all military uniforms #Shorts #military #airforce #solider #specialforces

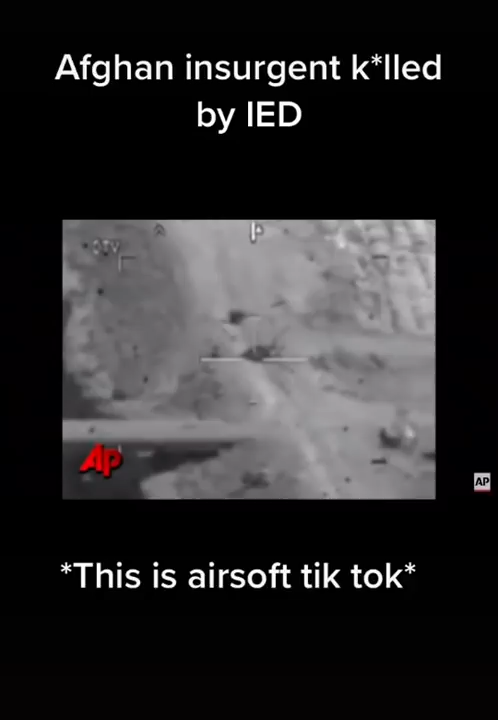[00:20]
We see the two digging and with a wheelchair at the center. Roger. I believe that a hostile act. That is in the same areas that we saw them cover something up. Roger. Can you accept direct... Roger. Good copy. They're happy for... Whoa! Never mind. Great break.
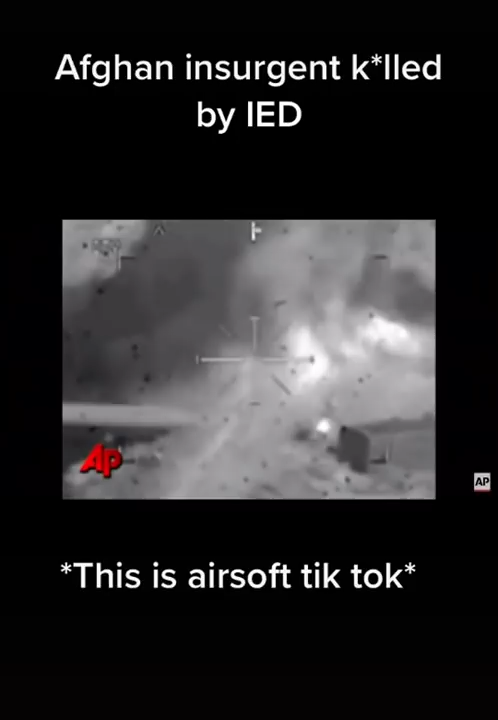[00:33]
It just detonated by itself. They just blew themselves up. They just blew themselves up.